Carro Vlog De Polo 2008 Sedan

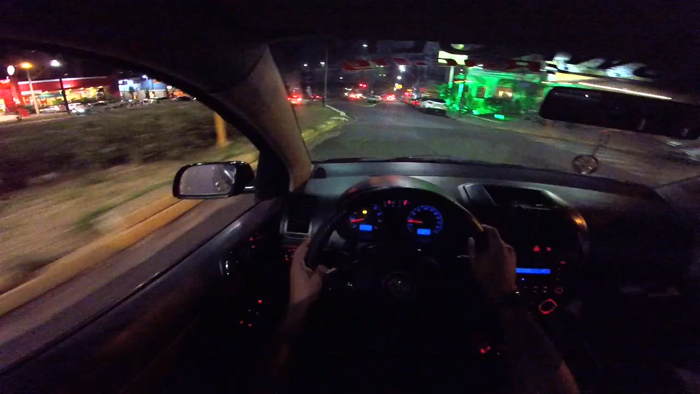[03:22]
Nossa, top demais, cê é louco. Vamos pegar aqui, ó. Essa parte da avenida aqui, que é bem mais aceso. Ali pra baixo ele é muito escuro, cara, pra gravar pra vocês. Então não fica muito bom, não. E é, rapaziada, tamo aí com os vidão brabo.
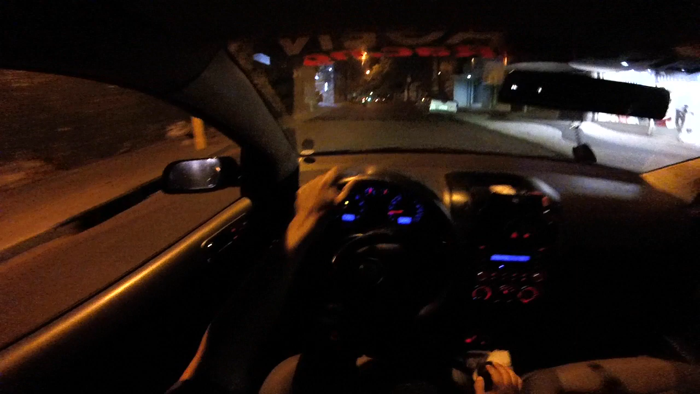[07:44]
Vamos cair numa avenida bastante movimentada aqui, chama Getúlio Vargas. Getulhão. A avenida aqui é dos gringos, fi. Então, daquele jeito. Aqui na Avenida dos Gringuete. E tá meio paradão até, cara.